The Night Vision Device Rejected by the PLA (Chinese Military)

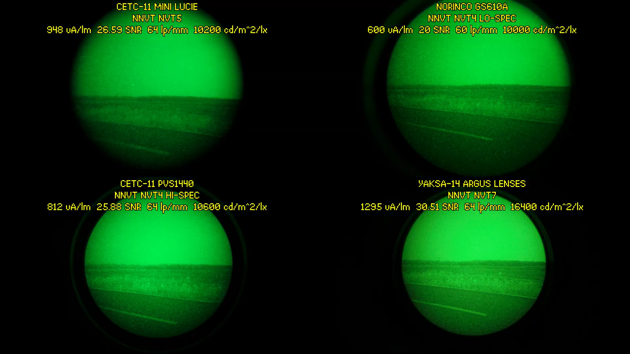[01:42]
Outdoors in roughly NL3 levels of illumination, the unit appears to perform quite well. However, upon closer comparison to its monocular peers, we can see that the Mini Lucy falls behind in resolution and gain, even against monoculars with lower specced tubes.
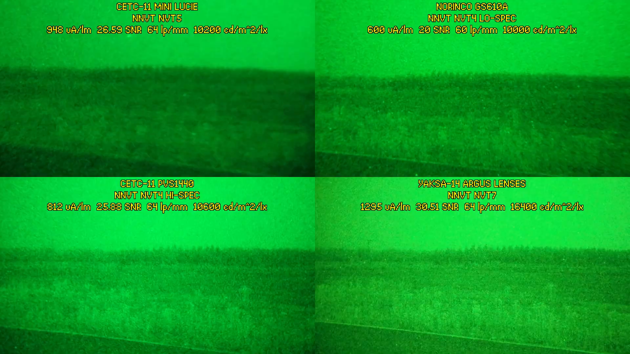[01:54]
This resolution drop is even more obvious when we focus on this excavator,
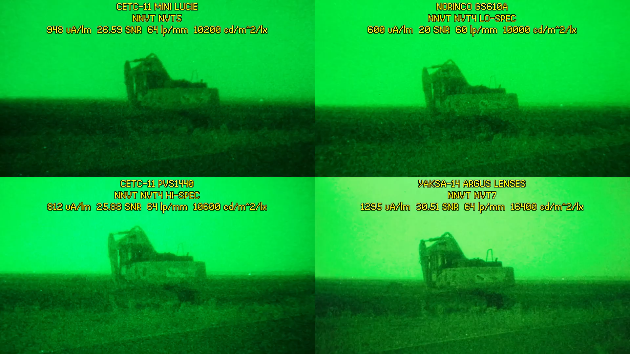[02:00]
where we can see that the Mini Lucy falls behind the Norinco GS610A monocular which also has 50-degree field of view optics. And when compared to CETC's own monocular with similarly specced tubes, it just falls way behind.
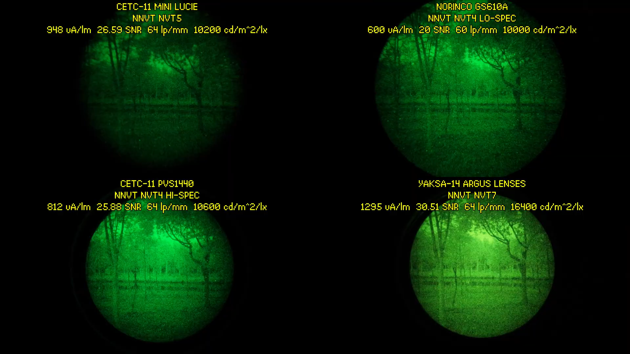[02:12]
And now we're in NL4 starlight levels of darkness, and here we can see the CETC 11 Lucy still providing a somewhat useful image. However, it falls really far behind the other monoculars, especially the Yaxa 14 with the NVT 7 tube.
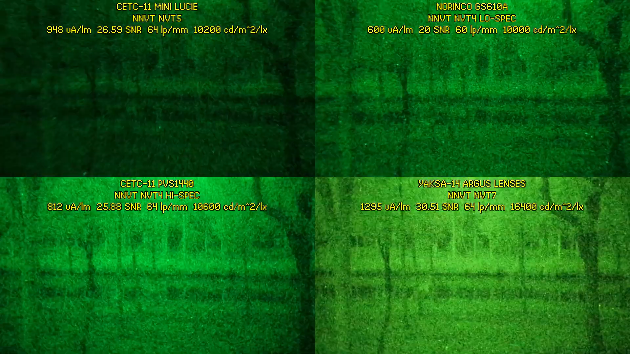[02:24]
And now, a test in a more controlled environment.
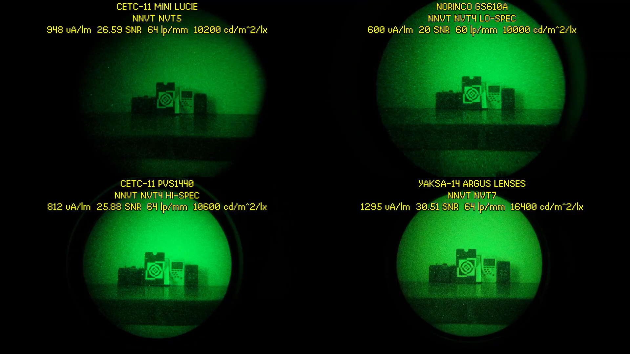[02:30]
This is how the units perform in simulated NL2 half moonlight.
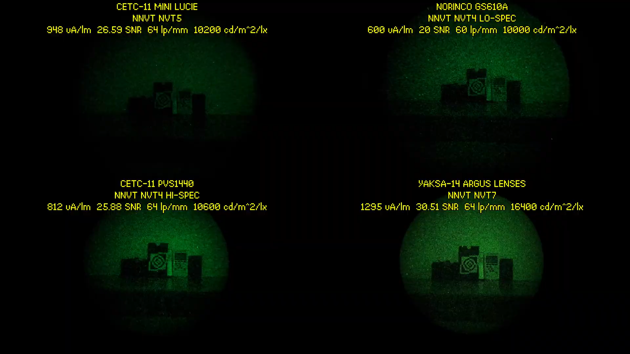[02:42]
And now, for simulated NL4 starlight levels of darkness.
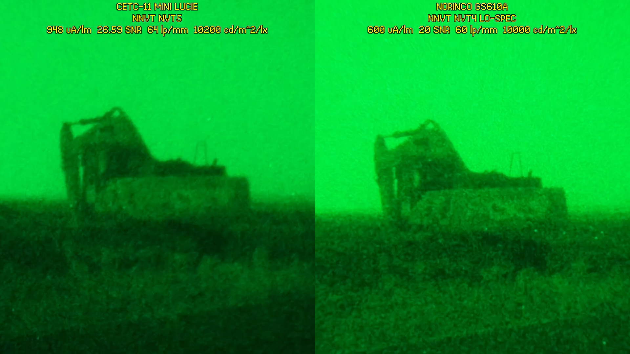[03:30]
the Mini Lucy falls behind the Norinco GS610A, which has a rather low spec NVT 4 tube. Moreover, the Norinco GS610A is also a 50-degree wide field of view unit.
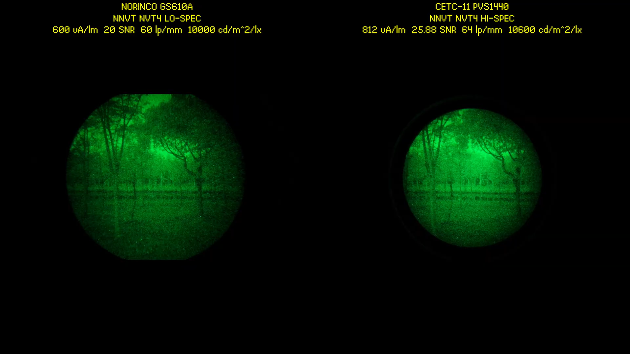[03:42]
Couple to the fact that the GS610A is also a few thousand CNY cheaper than the Mini Lucy,
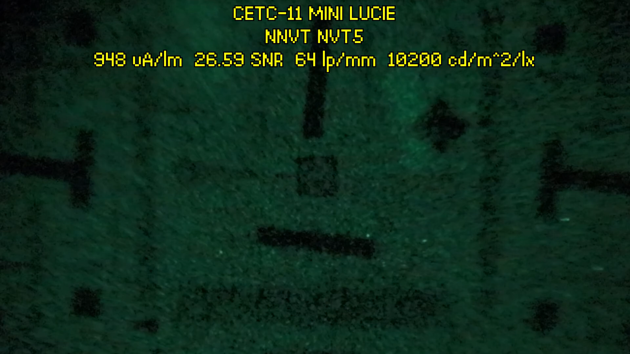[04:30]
we can clearly see that the resolution on the Mini Lucy start to suffer a lot. Under these conditions, we're probably only getting around 100 lines of effective resolution.
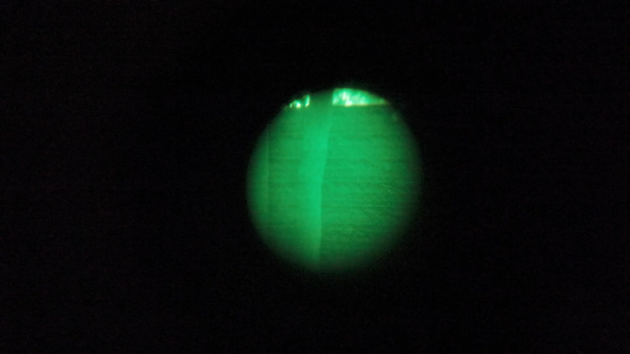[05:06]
a consequence of the very complex optical formula of the photobiocular design is that the eye box and the eye relief of the unit is just bad. To get the perfect 50-degree field of view of the unit, you really have to have your eye in precisely the correct spot. Any deviation or displacement from it will just result in the image going away.
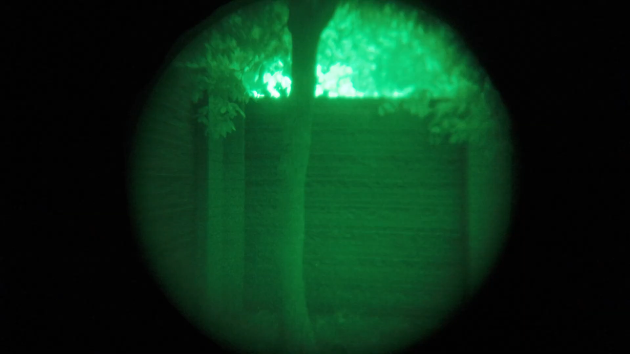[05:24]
So yeah, you can forget about using this unit with gas masks.
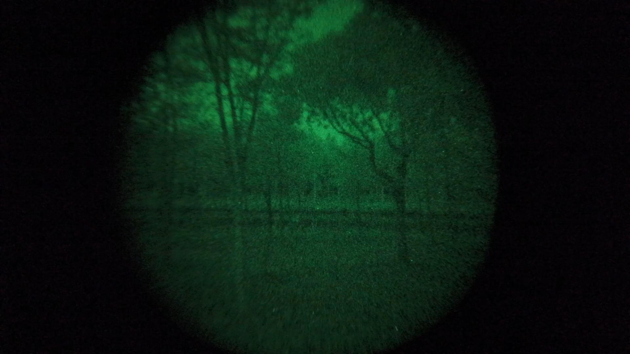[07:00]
Also, the Mini Lucy gives you a rectilinear 50 degrees of field of view with no fisheye distortion. For comparison, this is how much smaller 40 degrees of field of view is, which is a standard for most other night vision devices.
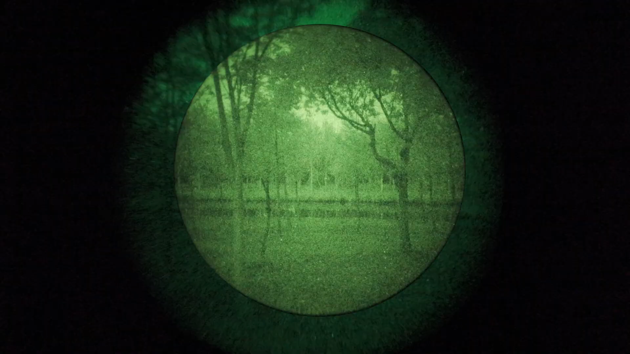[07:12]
Having that wide, rectilinear 50 degrees of field of view just makes doing things like navigating in close quarters and driving that much easier.